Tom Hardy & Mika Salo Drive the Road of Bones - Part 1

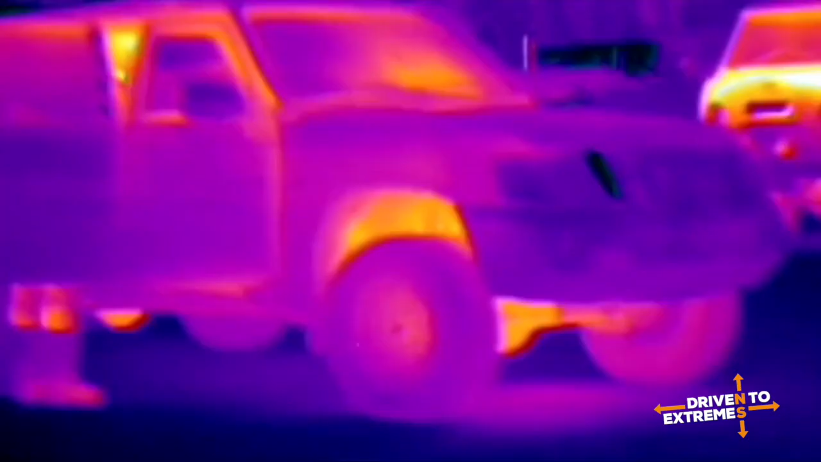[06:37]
Paul checks engine performance on a thermal imaging camera
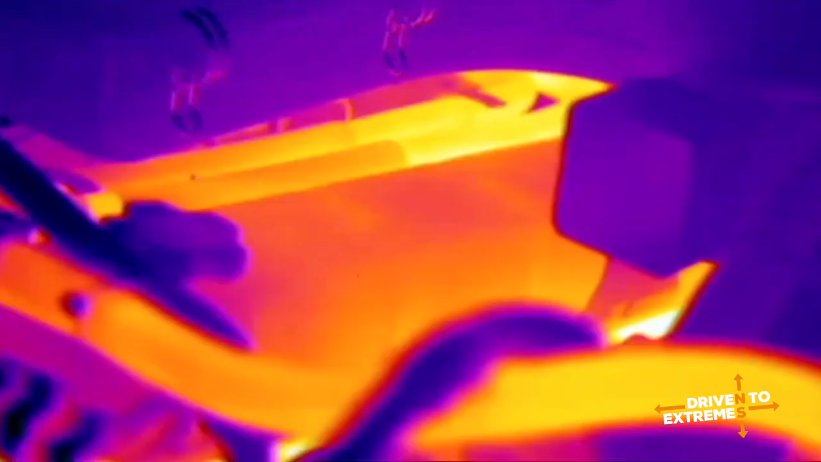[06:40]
components are in yellow Meaning the engine is operating at an even temperature